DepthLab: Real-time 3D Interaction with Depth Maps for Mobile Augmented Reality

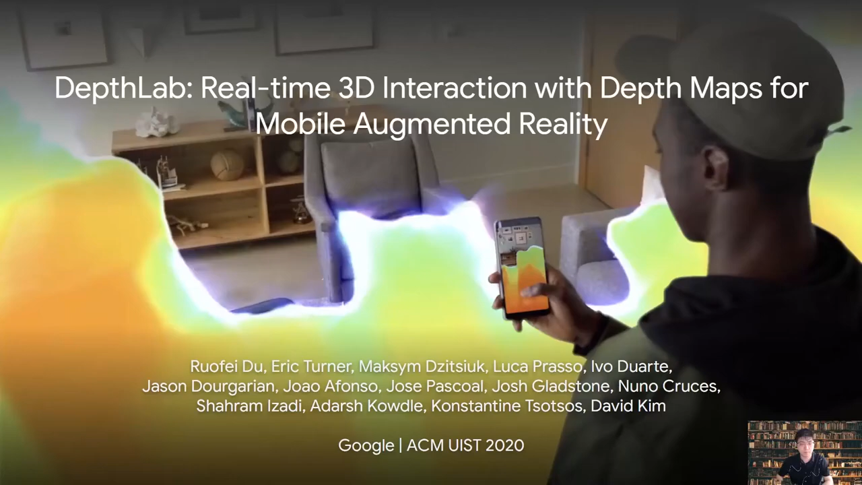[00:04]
Greetings, travelers. My name is Rofi Du. I'm a research scientist at Google. Today, I'm going to present our open-sourced magic, DepthLab, real-time 3D interaction with depth maps for mobile augmented reality.
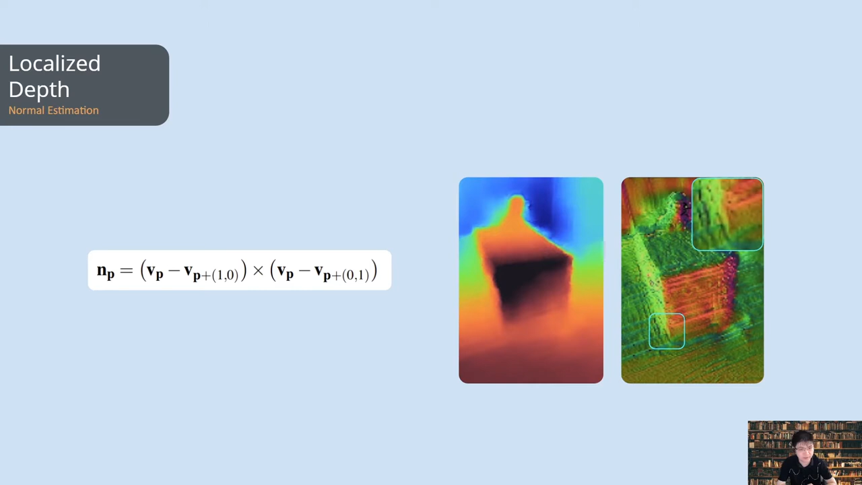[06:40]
In depth lab, we provide two real-time APIs to compute a more stable depth normal map in real-time on both CPU and GPU.
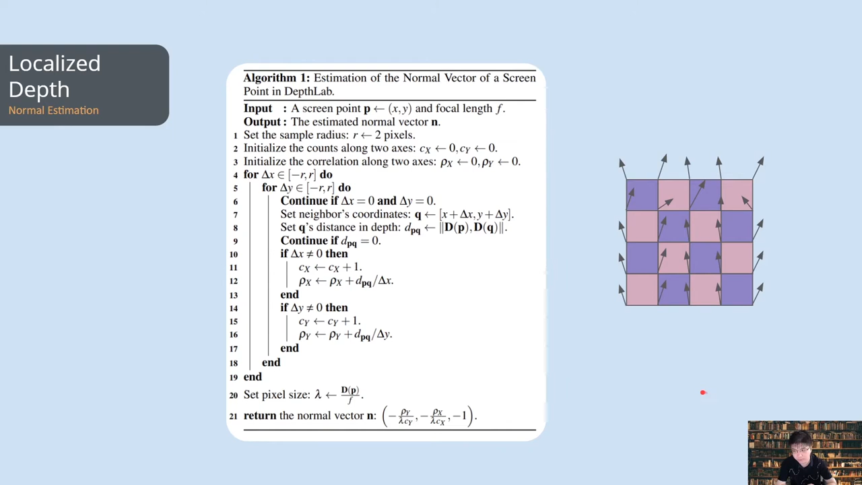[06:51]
The basic idea is just to simple a two-ring or even four-ring neighborhood to get a smooth normal map. Here is the comparison before and after we do the averaging on the normal map.
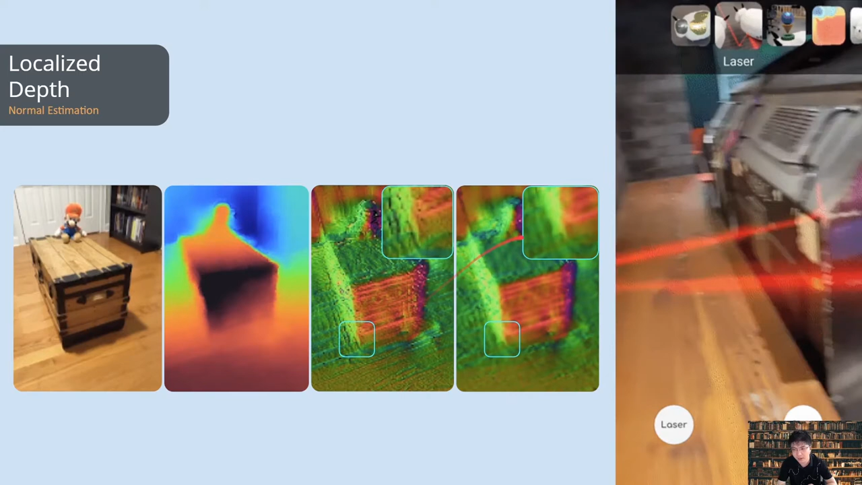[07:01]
Our algorithm can effectively smooth the normal map while keeping a reasonable accuracy for developers.
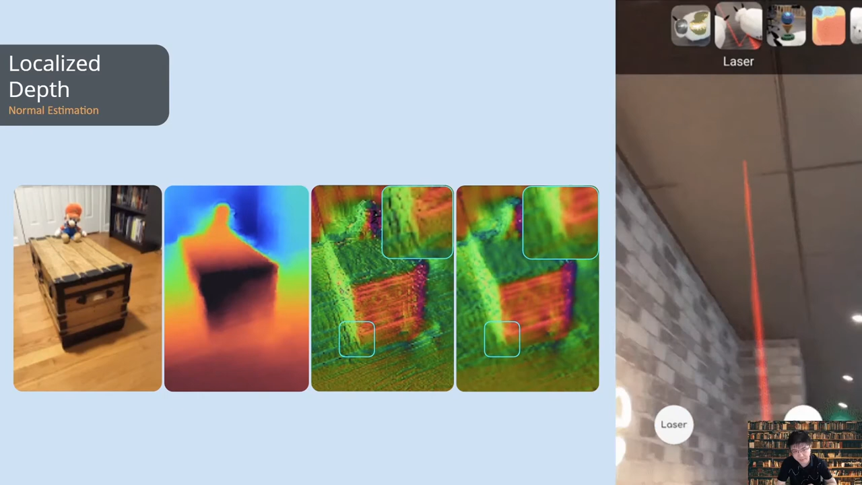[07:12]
And in depth lab, we provide a library to cast and reflect virtually to leverage the smoothed normal map.
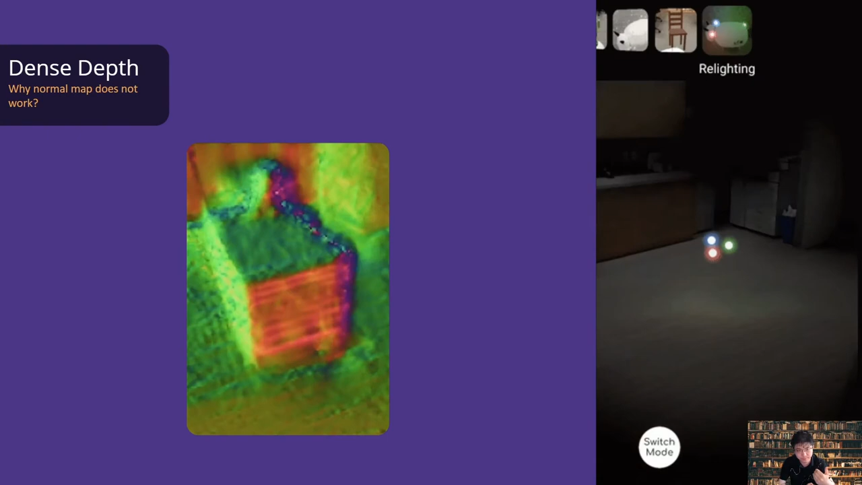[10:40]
which can contain artifacts around object boundaries in low-text regions.